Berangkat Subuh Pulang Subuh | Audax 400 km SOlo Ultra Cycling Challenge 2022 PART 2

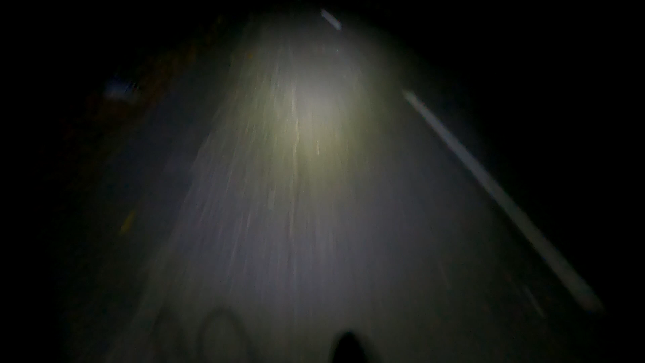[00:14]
Kami lagi ada di tengah alas. Namanya Alas Sambung Macan.
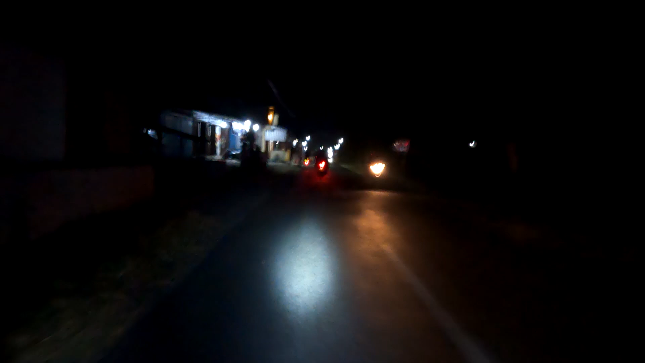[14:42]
Ya gelap ya. Kali ini saya lagi baru aja start dari CP5 ini menuju ke CP selanjutnya ya.
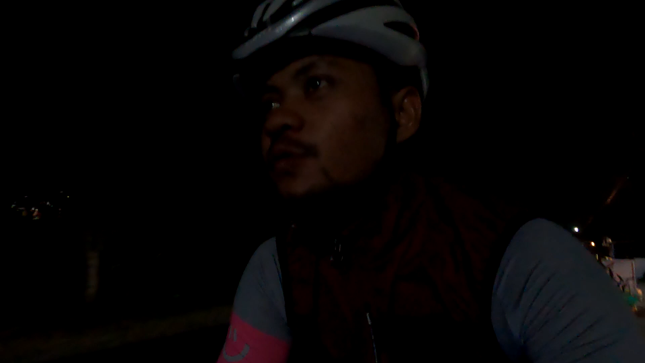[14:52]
Hari sudah mulai gelap. Sekarang pukul 19.57.
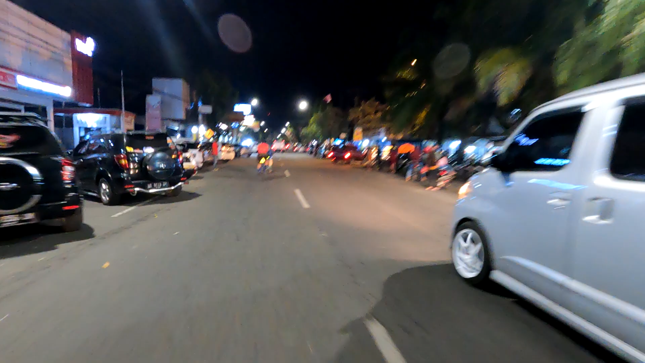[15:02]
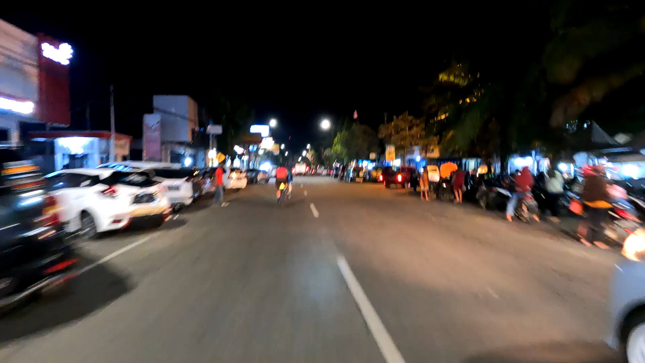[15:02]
sudah sampai di Karanganyar Kota. Wih.
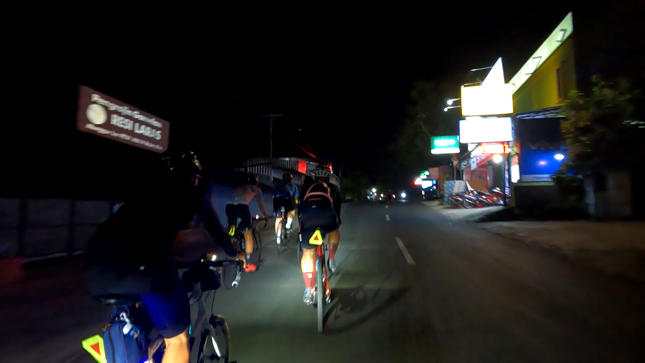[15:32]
Masya Allah. Ini saya lagi ada di jalur Mojokedang.
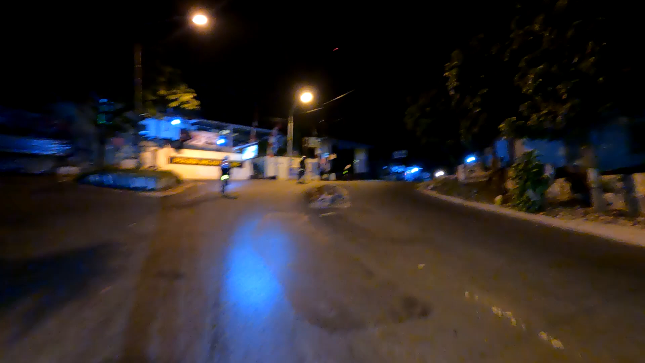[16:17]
Polsek Mojokedang. Masya Allah. 24/8. Alhamdulillah Mas Doni.
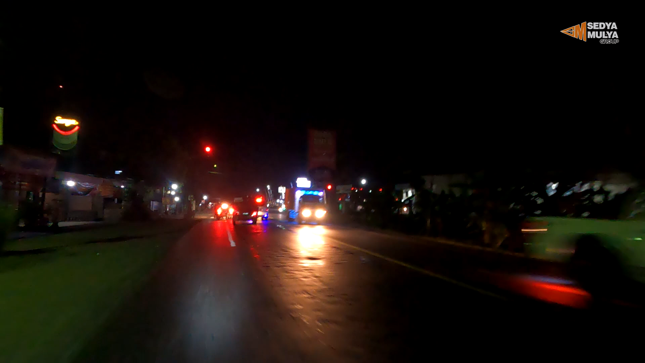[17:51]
Wah, itu ada pit stop. Ada CP6 nih.